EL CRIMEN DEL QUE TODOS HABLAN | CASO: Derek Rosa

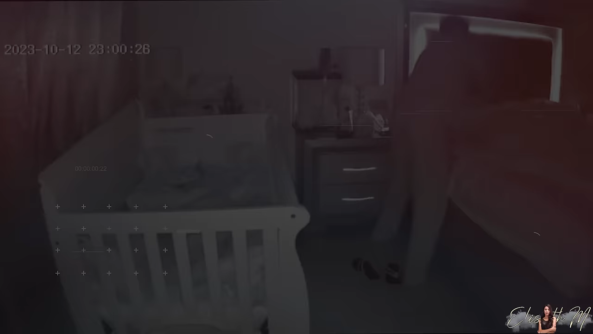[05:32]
lo único que se ha visto han sido algunas capturas de imágenes del video, y allí se ve una figura masculina en el borde de la cama, como si estuviera abalanzándose sobre alguien que estaba acostado. Entre las cosas que Derek admitió, dijo que luego de apuñalar a su madre unas 46 veces,